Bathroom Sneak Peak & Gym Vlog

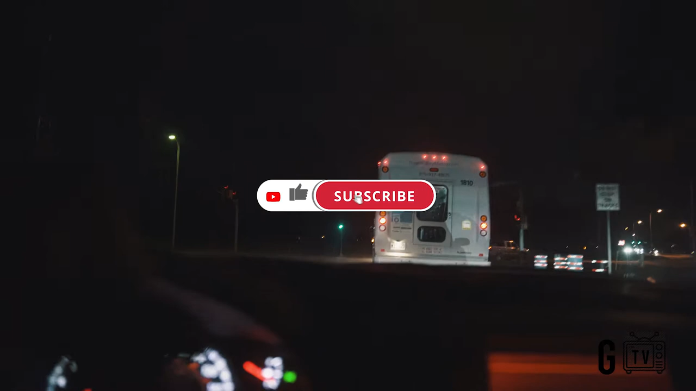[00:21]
So yeah, just stay tuned and you gonna see how my days be going, man.
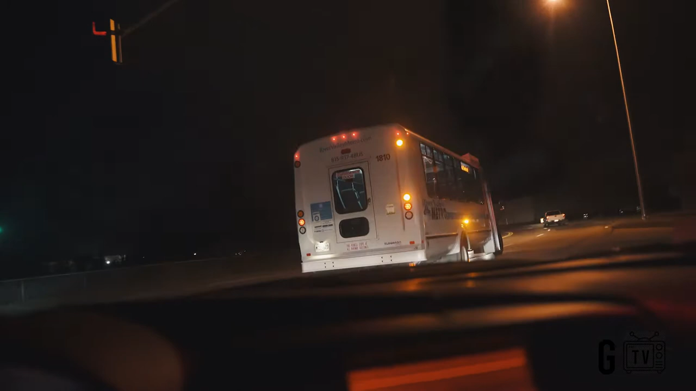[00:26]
You know, it get dark early, look like it's like 11, 12 at night. It's only, what, about 7:30.
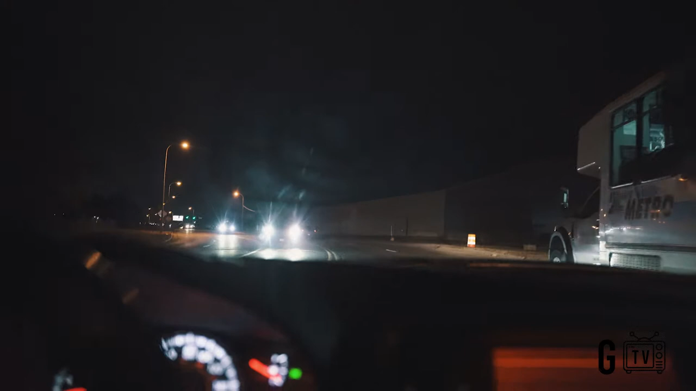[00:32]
So yeah, right now I'm on the way to meet him.